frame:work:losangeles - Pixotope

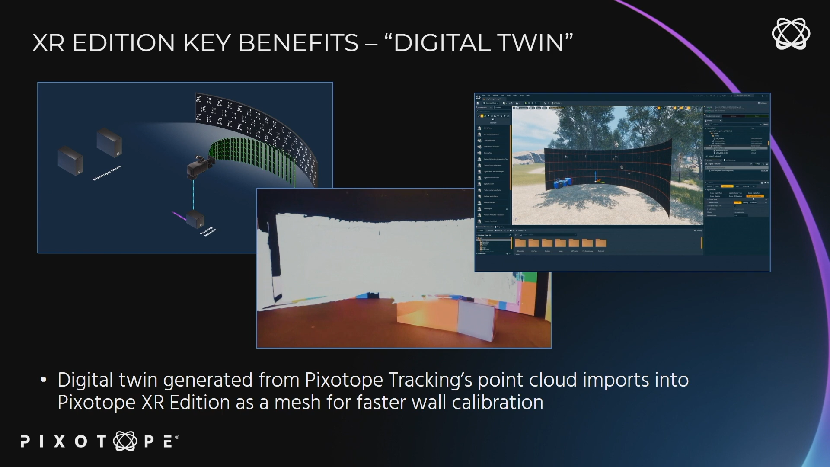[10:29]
And then we use our tracking sensor to then just basically rotate around the wall to scan. And what that does is it, is it automatically creates a digital replica of your wall. So that cuts out your alignment time and it saves you costs, saves you time, saves you money, and saves you a headache of having to go through a manual alignment.